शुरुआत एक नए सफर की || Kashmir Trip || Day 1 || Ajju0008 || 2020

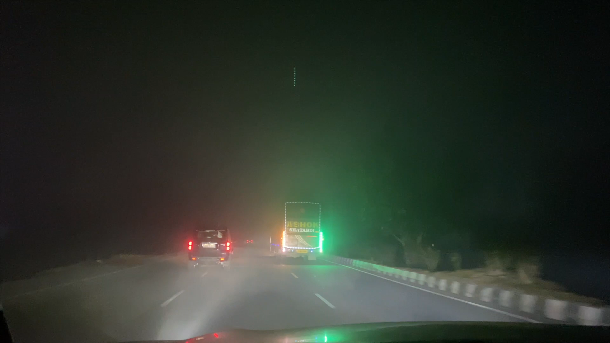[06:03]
बस इसकी कमी थी, ये फॉग और आ गया है, इसकी भी कसर पूरी होगी बाकी चलो चल रहे अभी तो 70-80 की स्पीड लेके चल रहे हैं।
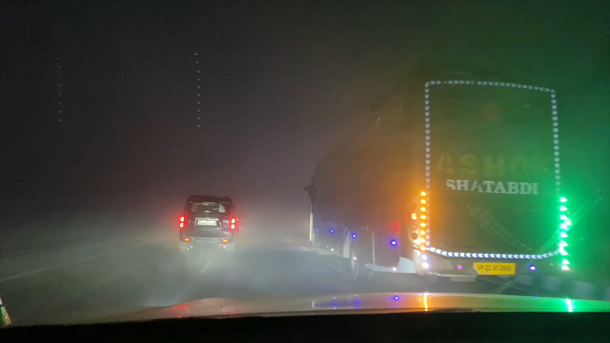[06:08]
भाई चला लो इसमें गाड़ी, फॉग में कहाँ चलेगी, दिख रही है?
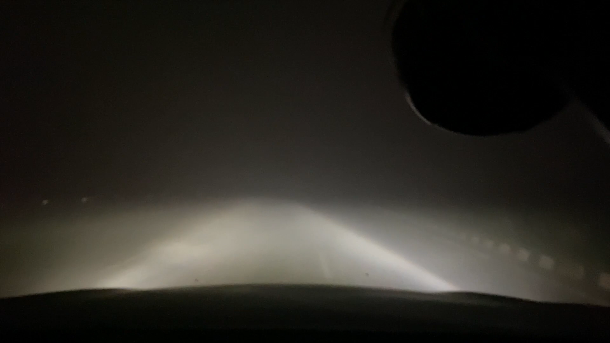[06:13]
हाई बीम कर लो लो कर लो, दिख ही नहीं रहा।